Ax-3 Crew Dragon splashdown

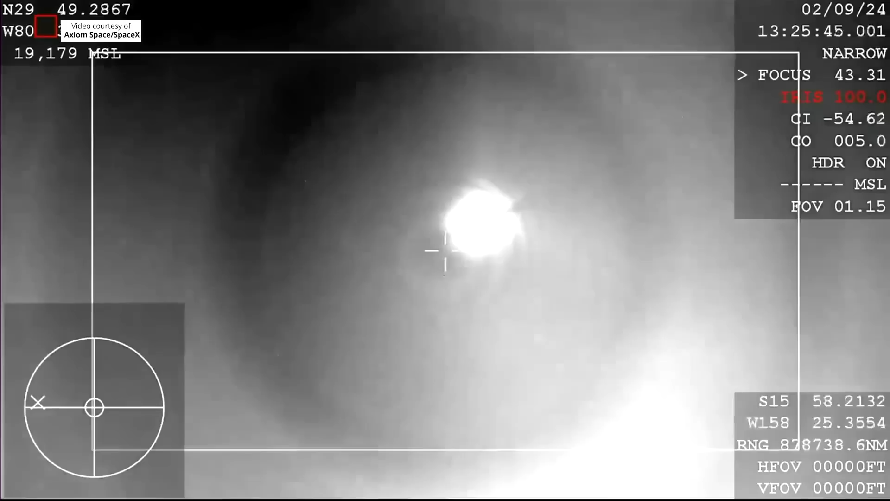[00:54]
What you're seeing on your screen is a live view of the Dragon capsule returning back to Earth,
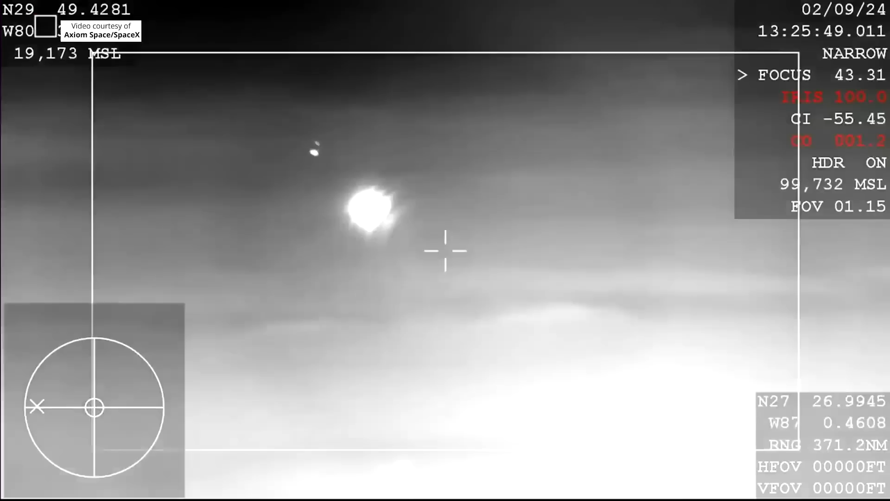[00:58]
and there you can see the drogue parachutes have deployed,